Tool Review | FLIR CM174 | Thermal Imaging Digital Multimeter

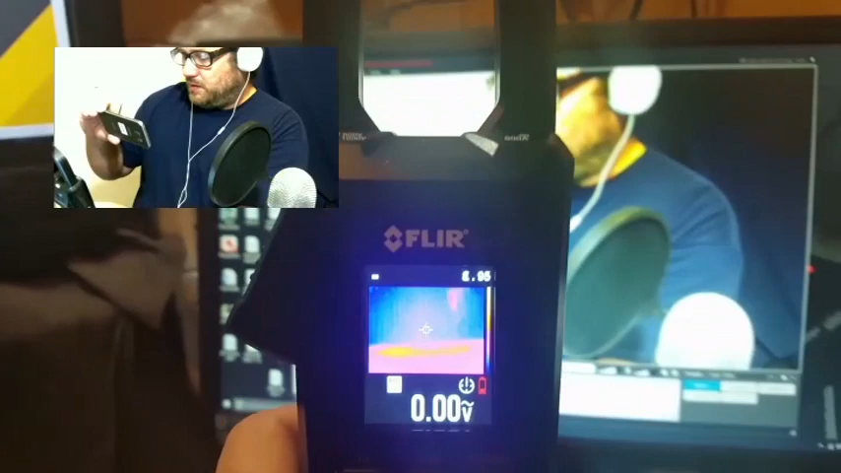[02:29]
You can see the monitor is warm. We have volts, AC and DC, ohms and tone.